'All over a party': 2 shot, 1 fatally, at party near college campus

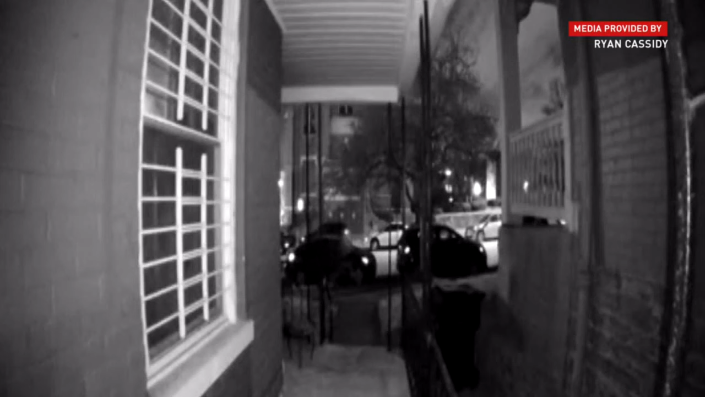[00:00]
This is doorbell cam video from next door. It's from just before 11 o'clock last night. Obviously pandemonium as people are running from the scene.